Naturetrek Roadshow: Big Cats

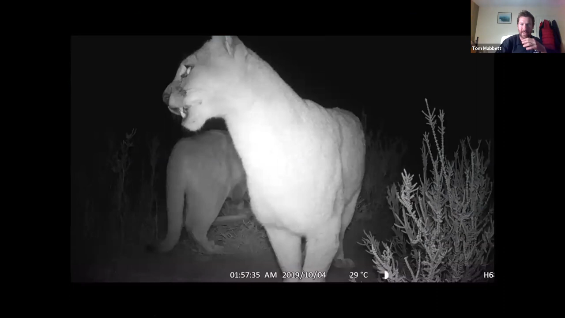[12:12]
uh when i was there we found a guanaco kill um and often when they've killed a guanaco they'll return to it night after night after night until it's you every you know every part of that guanaco is every is is eaten and i thought i'd pop the camera trap on it i always take a camera trap whenever i'm away to all eating so i'll try and hope this video works for you my best ever camera trap result this big cat
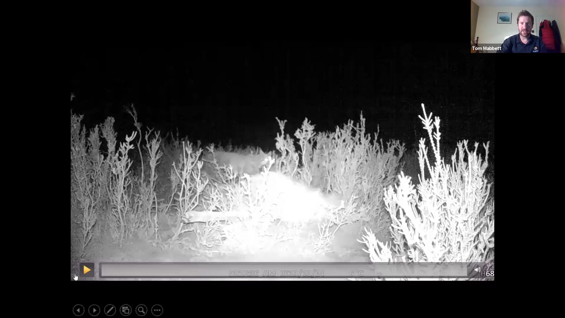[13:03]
lovely close up licking the lips after a meal so it's interesting to find out there's actually three um pumas came in there's just two shown in this uh in this video but three animals approached which is uh we're thinking an adult and two and two youngsters it's wonderful as they first approach the killer comes straight over to the camera trap
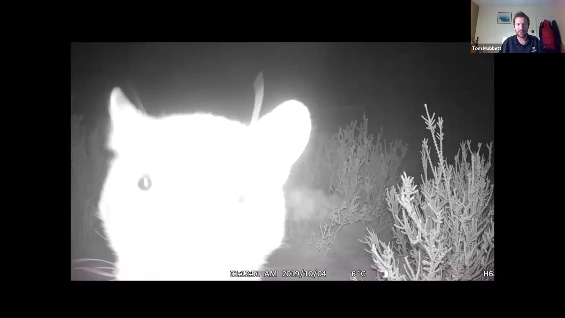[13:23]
amazing i'm used to the hedgehogs in the garden so to get a puma was a bit of a thrill there we are that's a rapid fire very sort of scratching the surface really of the amazing experiences that can be